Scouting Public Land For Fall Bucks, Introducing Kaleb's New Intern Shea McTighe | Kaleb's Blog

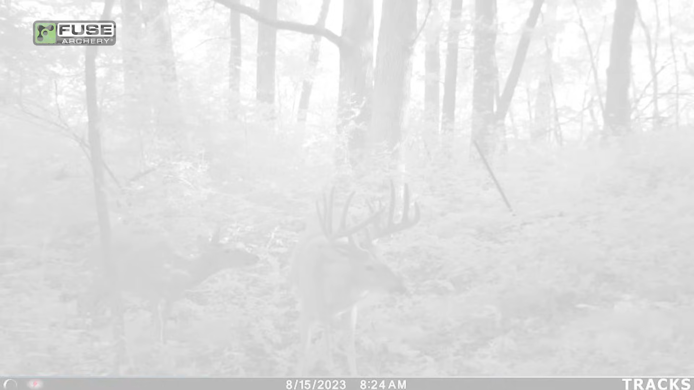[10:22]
Second day? Yeah, second day. That might be the first buck I got in Iowa. That's like the first buck technically that I've got a picture of in Iowa myself. It's crazy man. Walking right through the fence gap.